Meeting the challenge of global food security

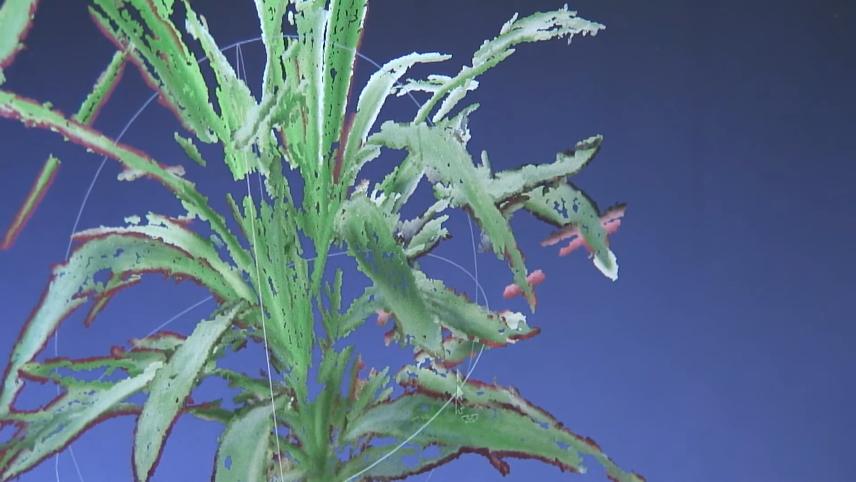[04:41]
And basically what I'll be working on is an algorithm to reconstruct a plant model based on this information, so try and find out where the leaves are and where the stem is.